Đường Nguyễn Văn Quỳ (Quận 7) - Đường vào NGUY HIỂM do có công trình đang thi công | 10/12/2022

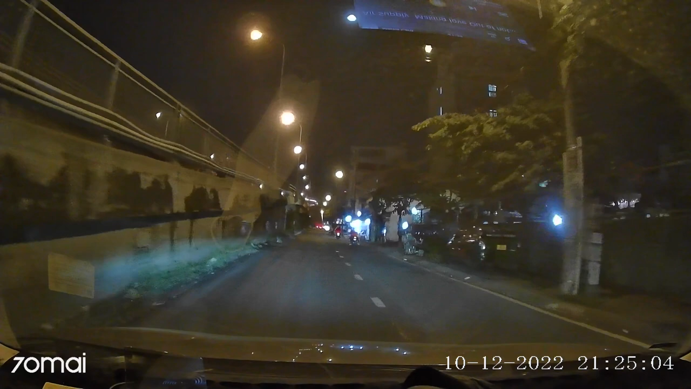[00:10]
cái video clip nói về cái đoạn đường Nguyễn Văn Quỳ hướng đi hướng vào cảng Rau Quả, cảng Lotus.
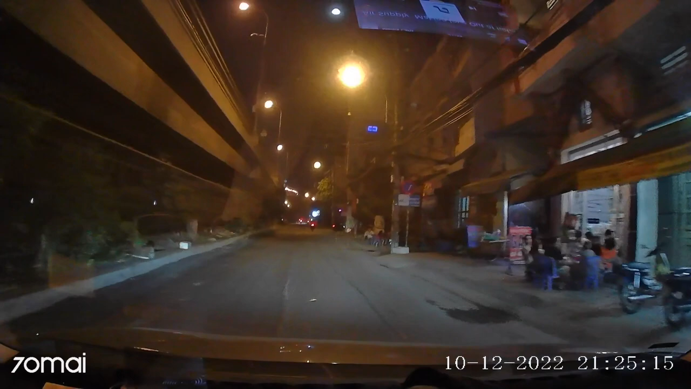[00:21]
Thì hôm nay cái hướng vào nó đang chặn rồi các bạn ạ, đang thi công cổng hay là sao đó và chặn luôn hướng vào, và mình phải đi qua hướng bên kia, đi ngược chiều. Mà cái hướng bên kia thì toàn xe công, xe tải đi rất là nguy hiểm, mà đường rất là nhỏ. Mình đi xe ô tô thì đỡ, chứ còn người mà đi xe máy thì cực kỳ nguy hiểm các bạn ạ.
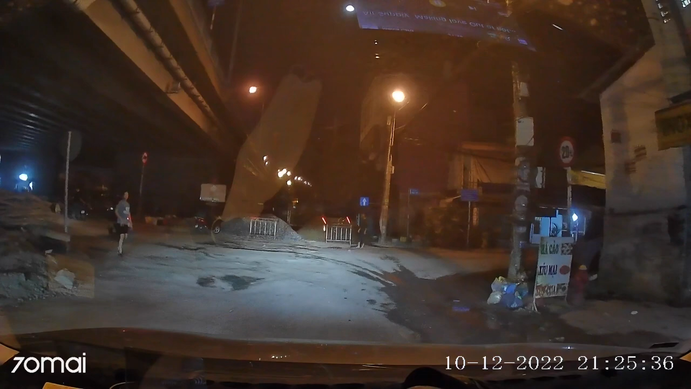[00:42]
Vì đường vừa tối vừa hẹp vừa bụi, toàn xe công thôi.
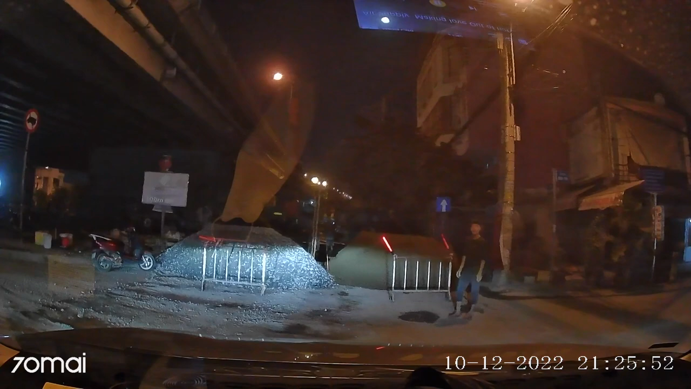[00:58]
Sao đấy? Người ta cũng cho đi đường đó thôi bà.
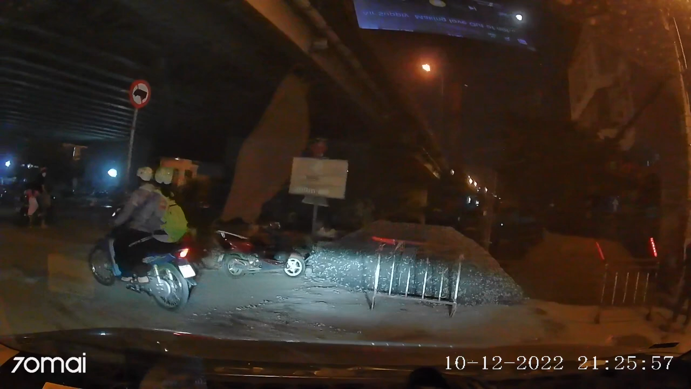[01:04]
Ủa sao đi anh đi ngược chiều luôn hả? Đi ngược chiều luôn hả? Báo báo mà cứ được không? Được không? Được, xe nãy giờ chạy đó. Rồi, cảm ơn nha. Cảm ơn nha. Nguy hiểm á, xe đi kìa, xe tải xe công rồi đi gì?
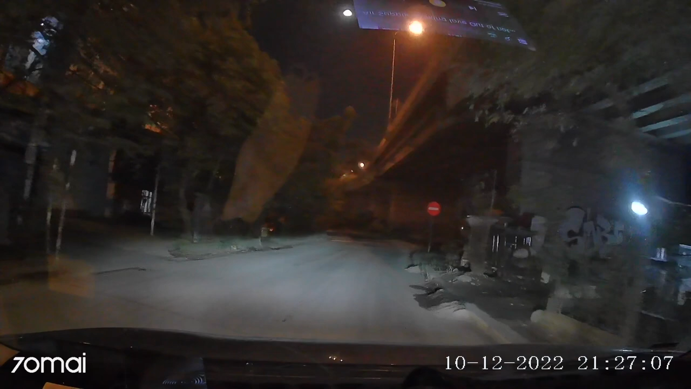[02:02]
Vừa có một chiếc xe công đi ra, các bạn tưởng tượng ví dụ như mình đi vô ngay lúc mà xe công đi ra thì chuyện gì xảy ra. Bên đây là xe máy của người ta cũng đi, còn đây xe công cực kỳ nguy hiểm các bạn, đèn tốt không có đèn luôn chứ đó. Mình phải đánh pha liên tục để báo cho xe trước hay là cái xe mà chuẩn bị quẹo vô cái đường ra này để nó thấy, để mình né mình.
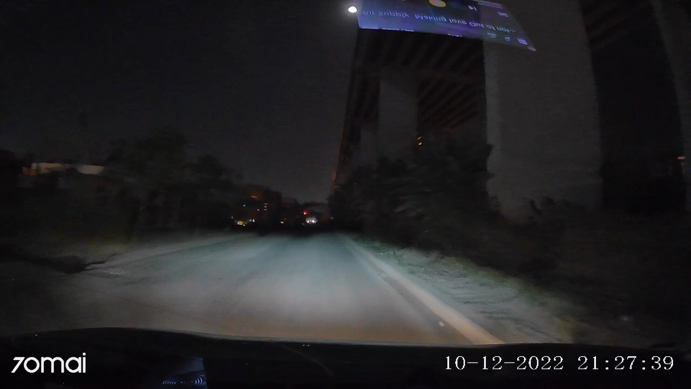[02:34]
Cái đoạn này mình đi cực kỳ, gọi là cực kỳ hồi hộp các bạn, rất hồi hộp luôn á. Và sắp tới cái đoạn rẽ mình phải đánh liên tục luôn, đánh đèn liên tục luôn, để hy vọng là ví dụ có chiếc xe công rõ ràng thấy, không biết nó giảm tốc độ lại, chứ không thôi thì chắc không biết đường nào mà đỡ luôn á. Mình hy vọng rằng sẽ có một cái lối đi hoặc là một
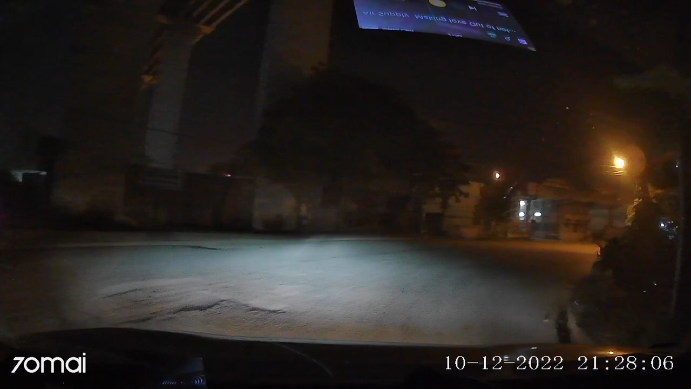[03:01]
con đường nào đó riêng cho những người sống ở trong cái vùng này, tại vì cái con đường ra vô thì toàn xe công, mà vô cũng toàn xe công, ra là xe công của một mình. Ở trong đây có cái chung cư á, Luxgarden, cái đường vào nó rất là toàn xe công thôi, nó rất là nguy hiểm, đặc biệt là người cho xe máy. Mình hy vọng rằng chính quyền sẽ quan tâm và làm sao đó được có con đường để đi qua đường Thảo Trí, các bạn sẽ an toàn hơn, ít ra là cho xe máy.